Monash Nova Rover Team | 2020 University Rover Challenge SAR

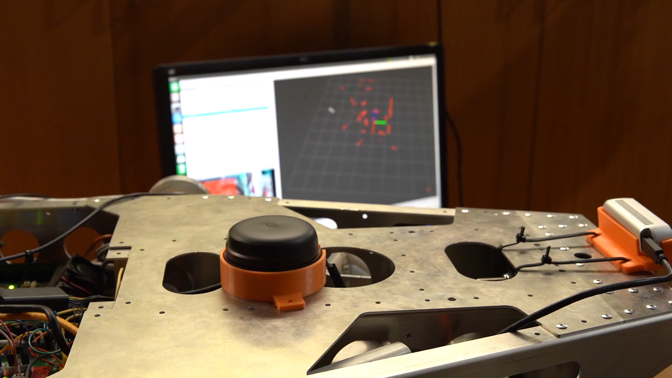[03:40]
A 360 degree LiDAR then generates a point cloud which is fed into FAST-LAM2,
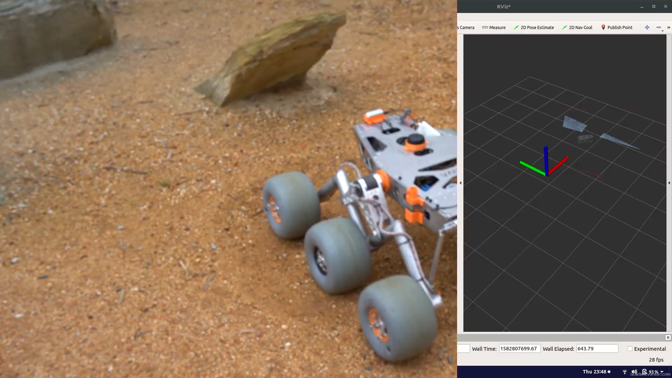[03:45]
localization and mapping of the rover and surrounding features.
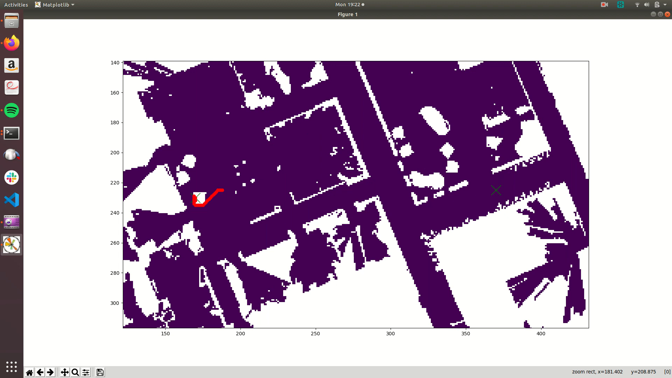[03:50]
The ASTAR pathfinding algorithm then finds an efficient path to the checkpoint and also navigates around obstacles.